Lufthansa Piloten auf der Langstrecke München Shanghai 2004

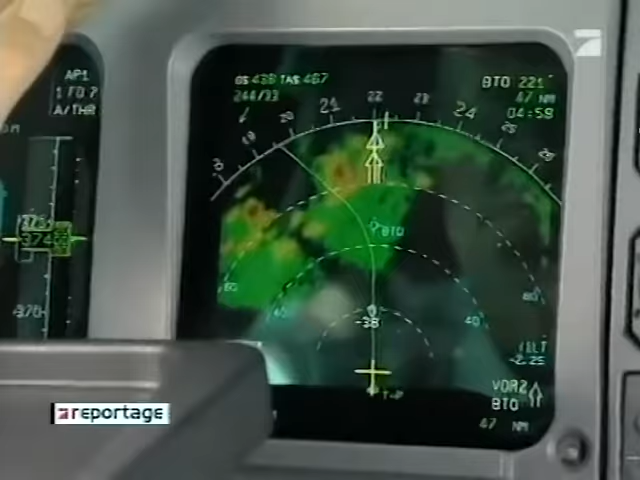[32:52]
Auf dem Radar überall rote Flecken. Gewitterkerne. Never fly in red holes.